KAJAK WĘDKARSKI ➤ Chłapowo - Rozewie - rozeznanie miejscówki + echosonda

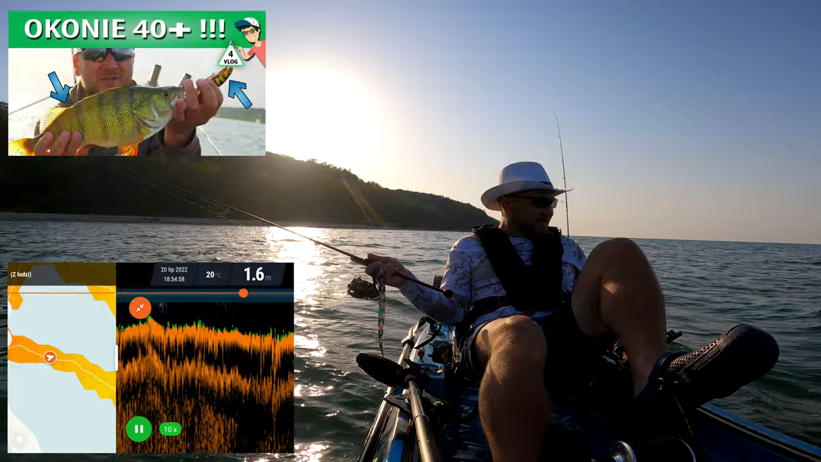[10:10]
On screen: depth 1.6 m, water 20°C
Tutaj mamy 2,5 metra. Rybek nie widać. Dno też takie sobie. Kurczę, nie wiem jak to interpretować. Pogoda dzisiaj? Nie wiem. Zarzuciłem nie za daleko. Będę trollingował z ręki, ale pionowo będę to trzymał. Żeby nasz woblerek no, nie schodził aż tak głęboko. Zobaczymy co i jak. No, mamy teraz 2 metry głębokości.